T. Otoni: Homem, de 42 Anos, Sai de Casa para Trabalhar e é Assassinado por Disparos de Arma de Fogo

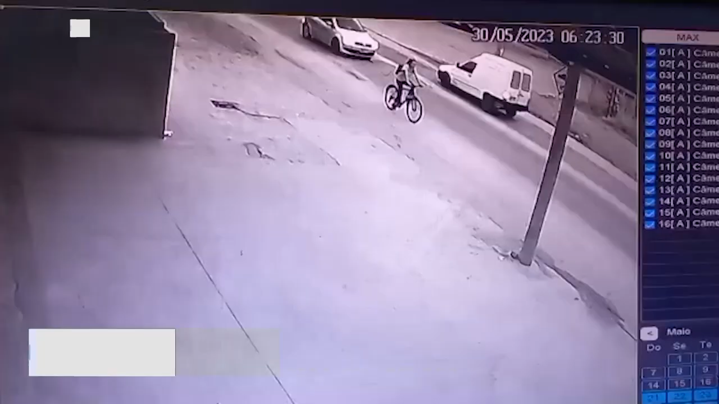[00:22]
Imagens de uma câmera de segurança mostram a vítima baixada na bicicleta, sendo perseguida pelo criminoso na motocicleta.
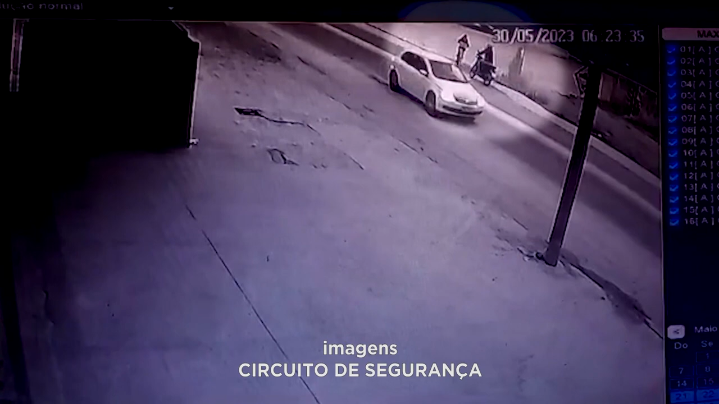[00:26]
O homem desvia para o calçamento,
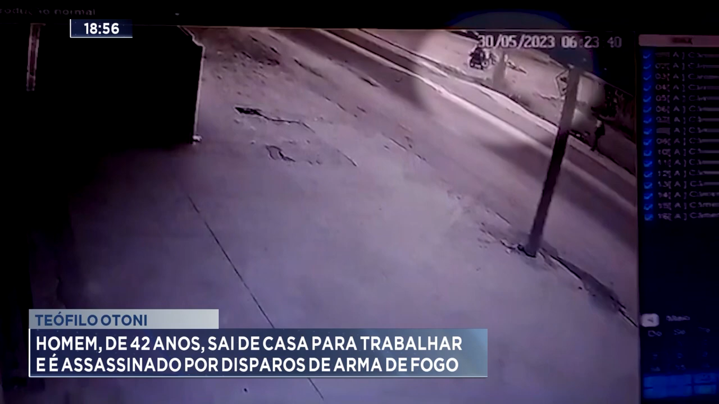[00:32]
cai da bicicleta e, sem equilíbrio, caminha em direção ao atirador. Em seguida, cai ao ser baleado com mais tiros. O atirador volta para a moto, apanha um objeto no chão. Nesse momento, um policial militar aparece na parte baixa do vídeo. O PM atira contra o homem que quase cai da moto, mas consegue fugir em direção ao centro da cidade.